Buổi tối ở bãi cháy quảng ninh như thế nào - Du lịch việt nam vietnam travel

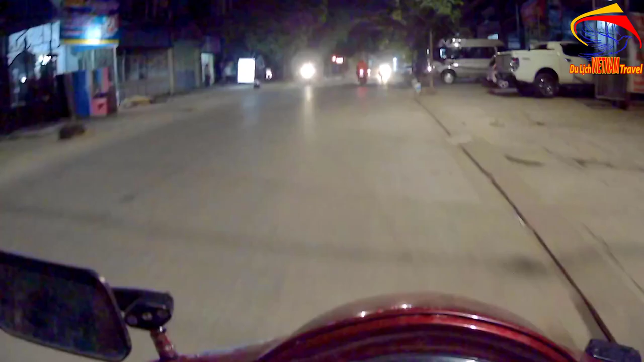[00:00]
Minh Toàn xin trân trọng mình chào quý bà con cô bác Hiện tại bây giờ Minh Toàn đang lưu thông ở phường Bãi Cháy
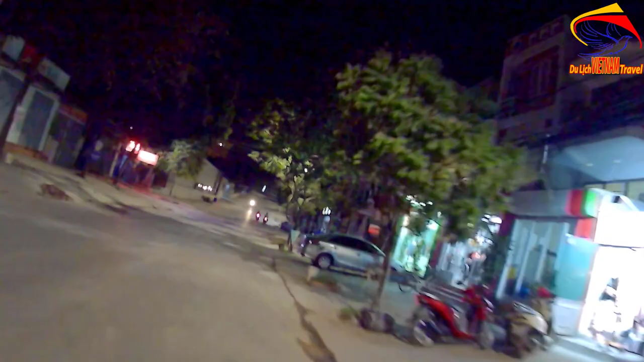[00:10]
Ở đây là đường này là đường riêng đáy và như quý bà
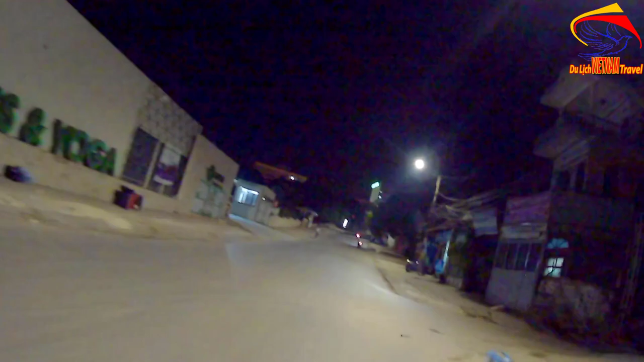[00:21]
con biết ở riêng đáy này thì buổi tối Cái hiện giờ là rất là vắng người chứ không đông người
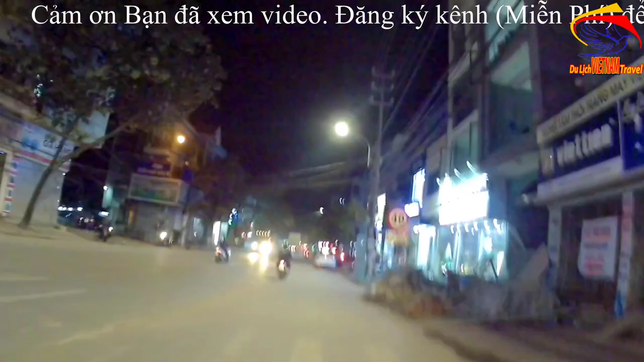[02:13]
Và chúng ta đang lưu thông ở trên cái tục đường giếng đáy Minh Toàn lưu thông từ đây là chúng ta nếu mà chúng ta đi thẳng là lên giếng trời và hoành bồ Hãy subscribe cho kênh La La School Để không bỏ lỡ những video hấp dẫn